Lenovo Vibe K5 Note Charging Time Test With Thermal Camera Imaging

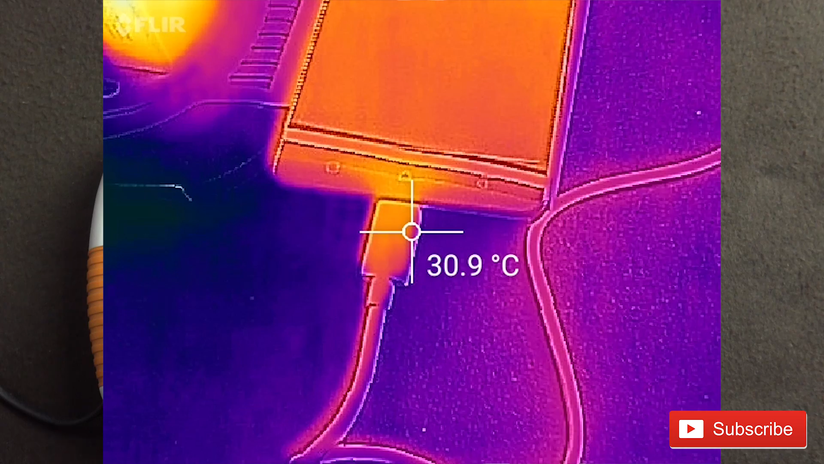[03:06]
On screen: spot 30.9°C
so about 20 minutes of charging is done and you can see the phone is at about 32 degrees
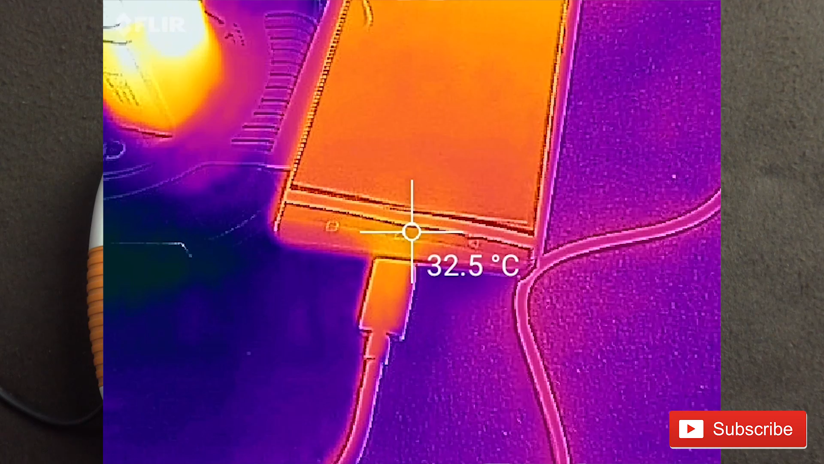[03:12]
On screen: spot 32.5°C
33 degrees the charger the hottest item over here over 50 degrees so obviously it will get hot
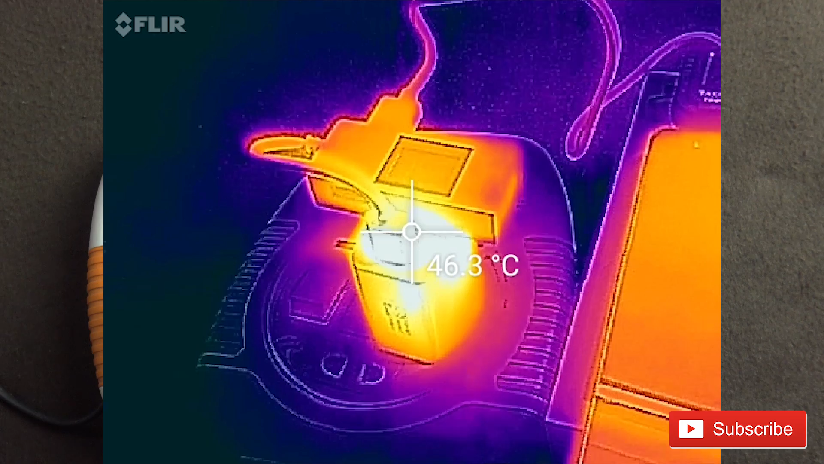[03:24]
On screen: spot 46.3°C
it is a bit hot to touch also